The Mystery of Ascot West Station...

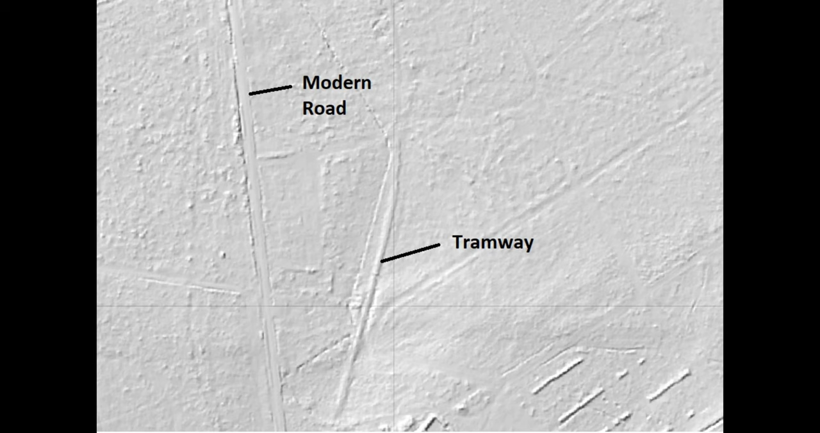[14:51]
a LiDAR survey of this area. And it seemed to think that the old ancient tramway was actually quite easy to spot, because it was showing as a bump